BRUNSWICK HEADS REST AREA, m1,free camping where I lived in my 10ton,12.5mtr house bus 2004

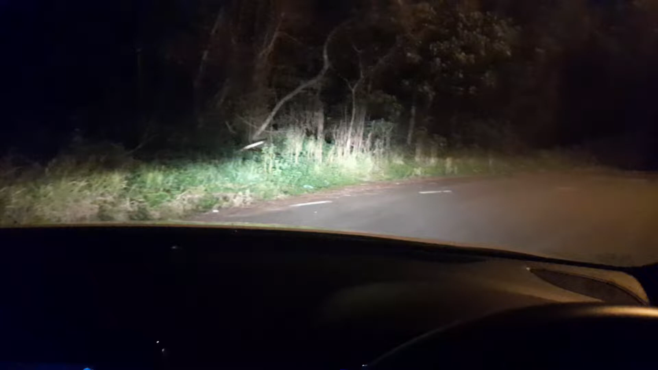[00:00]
Hello everybody. What am I doing? I'm sneaking into somewhere nice and quietly. This is a rest area. This is what all these backpackers like to use up here in
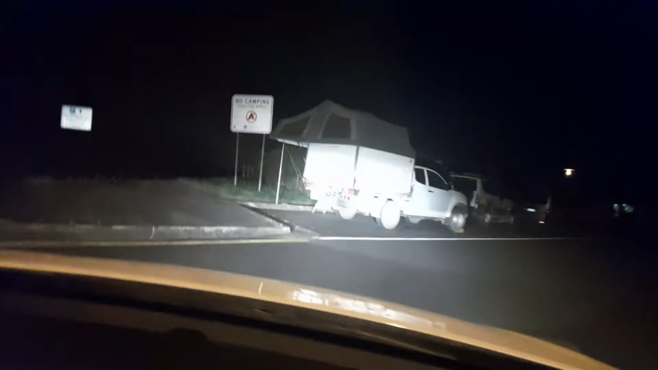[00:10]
Northern New South Wales.
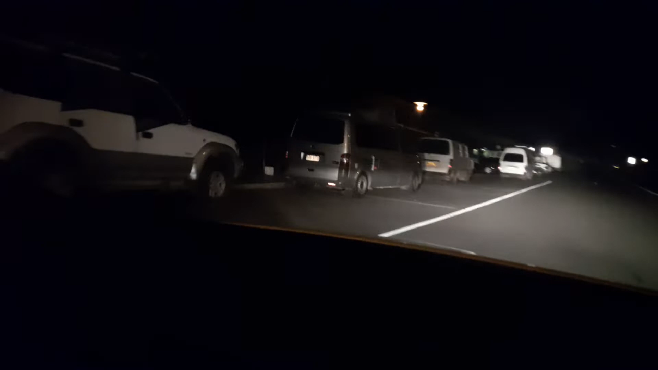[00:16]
They have all these camper vans and they just
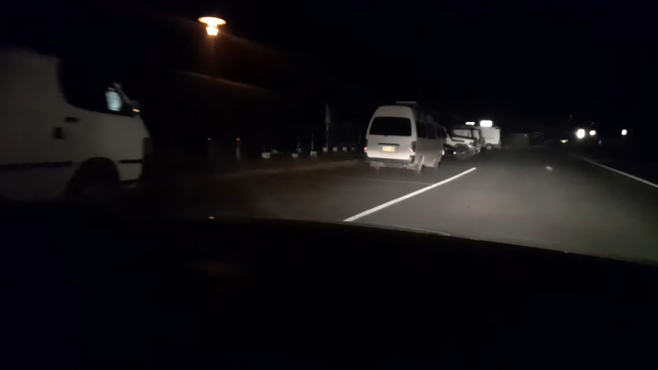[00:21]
park in these rest areas which are allowed to do and so they make their beds and everything else.
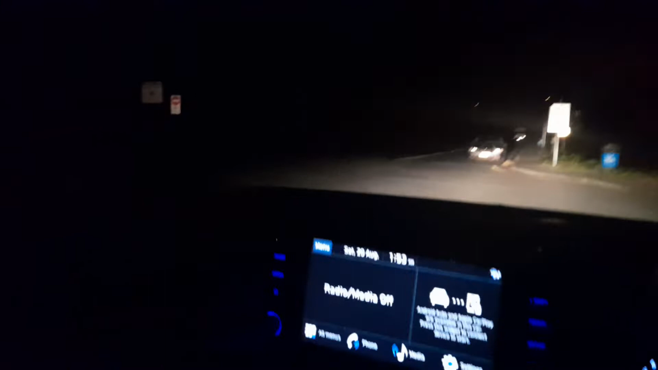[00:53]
And over here is a truck bay. Which I think my camera's stuffing up is it? Come on camera. Oh no it's not. No that's a big airy bush. So this really needs a truck bay. There's a truck camper there and there's one big semi over there.
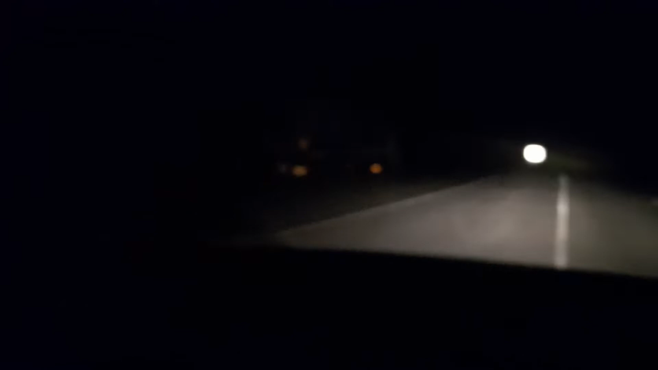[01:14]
Won't wake him up obviously. And so the trucks only parking here. The refrigerated trucks park there because then they're out of the sun. Now this guy here he's got smart because he doesn't want to camp up there with everybody else because they all make a noise.
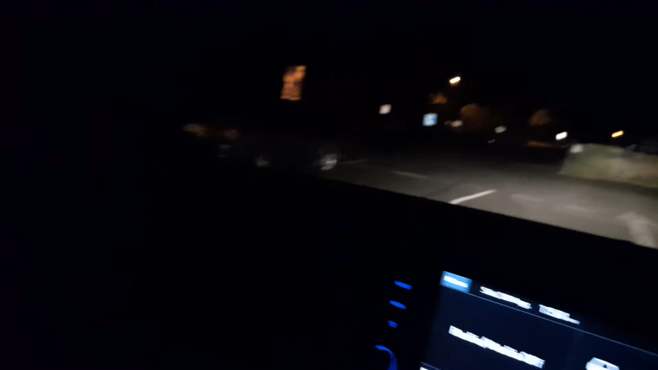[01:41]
And then you've got one guy there in a car because he'll piss off first thing in the morning. But they're all over there. This is not the best video
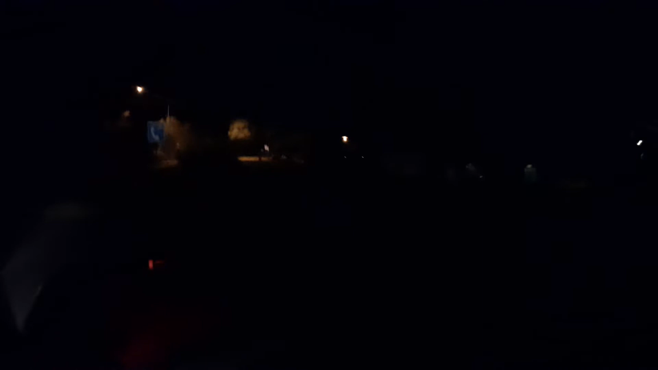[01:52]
but you can sort of see there's somebody walking around over there now. Come on camera. Don't you hate that? Anyway that's about it. It's just a camping rest of the river night.
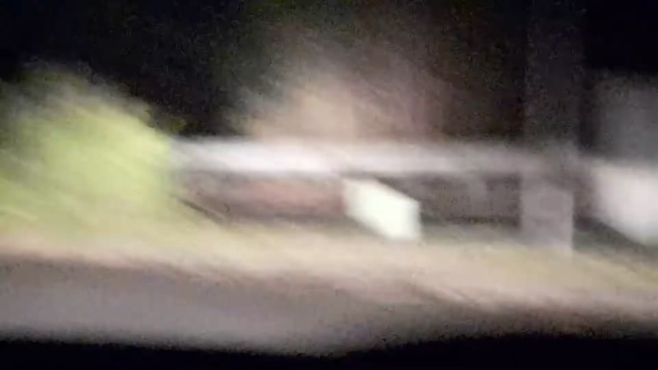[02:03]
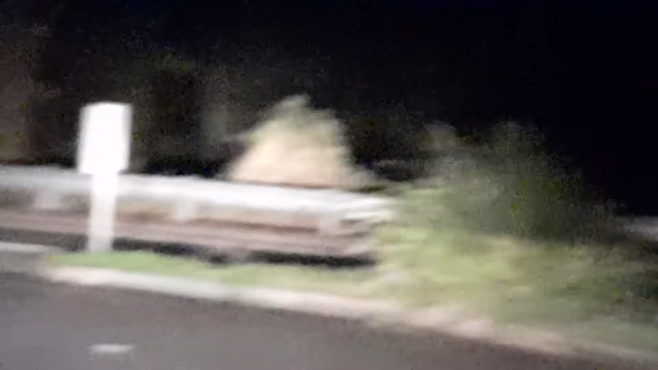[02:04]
It's um where are we? We are just north of Brunswick heads
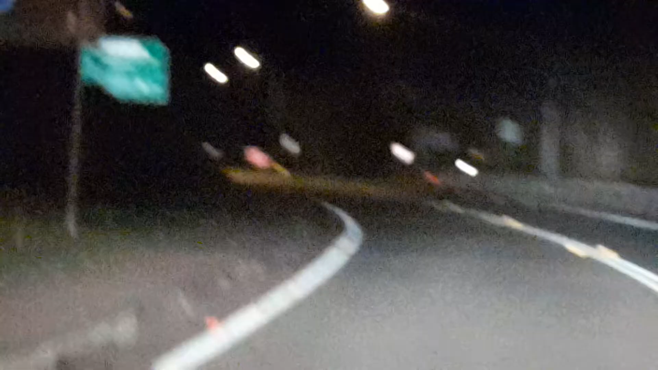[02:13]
and there we are. It's um right there.
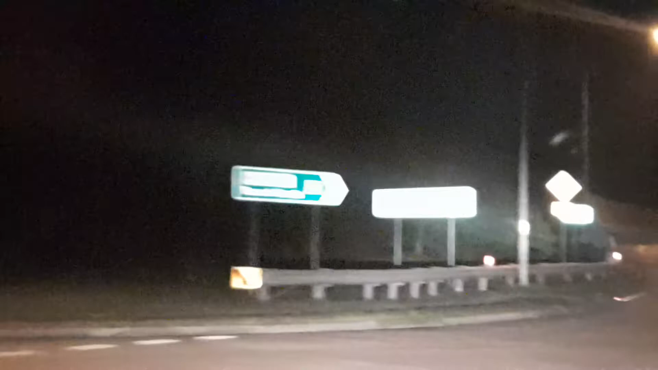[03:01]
So you can go down that one. That takes you on a big expressway all the way from Sydney.